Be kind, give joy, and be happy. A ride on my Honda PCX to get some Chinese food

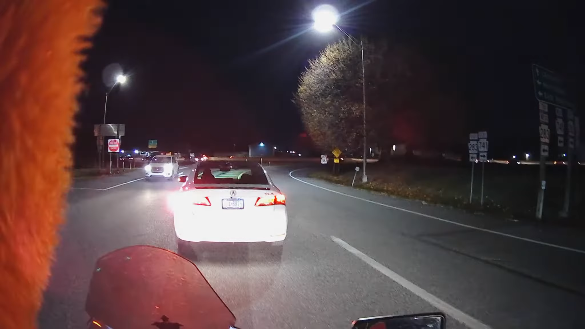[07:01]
There's this unfortunate reality of American motorcycling that most of it is done as a pleasure activity. And very few people ride motorcycles as their daily. Okay, that guy didn't even slow down for the deal. But whatever. No harm done. I saw him and didn't wreck, so. You can tell it's cold. Even with this machine, the grip is not fantastic.
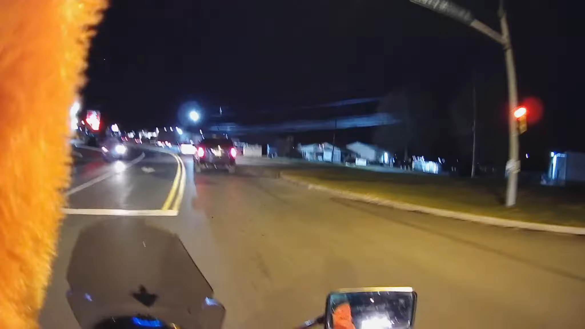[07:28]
I'm distracted by a Jeep with badly aimed headlights behind me. One's looking down, one's looking up. Looks like a cross-eyed monster. It's hilarious. You know, my challenge to myself is to be friendly and to be outgoing and to be kind and just try to bring joy to other people. I think there's something to be said for bringing joy to people and making people laugh and smile. If I have done that, I have done well. One of the reasons why I wear the funny helmet covers and the bright orange.